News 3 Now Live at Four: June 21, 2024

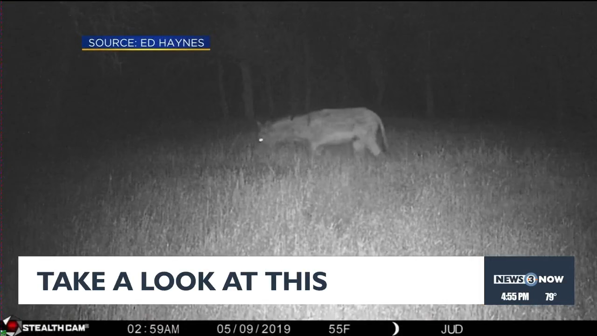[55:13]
and after only catching a brief glimpse of him on a trail camera, they really feared the worst, not knowing if he could survive on his own.